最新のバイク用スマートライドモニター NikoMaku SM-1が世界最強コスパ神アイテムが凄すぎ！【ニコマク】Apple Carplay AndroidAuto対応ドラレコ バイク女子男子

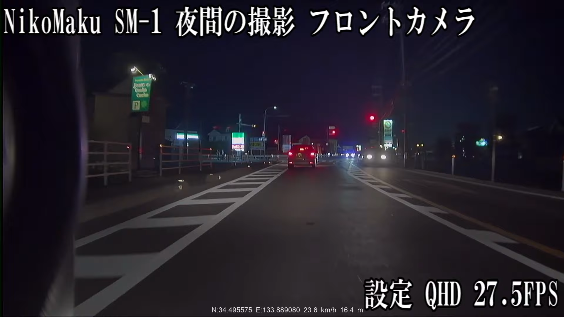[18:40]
まあ、証拠映像としてちゃんと目標物が見えてるような感じでね、すごく分かりやすい、すごく視認性がいいイメージですね。うん、まあ、ただ、真っ暗なところに入るとやっぱりちょっとノイズが乗りますけれども、まあそれはしょうがないっていう感じなんですけど、うん、でもね全然実用レベル、かなりねドライブレコーダーとしても、機能的にすごく綺麗だと思います。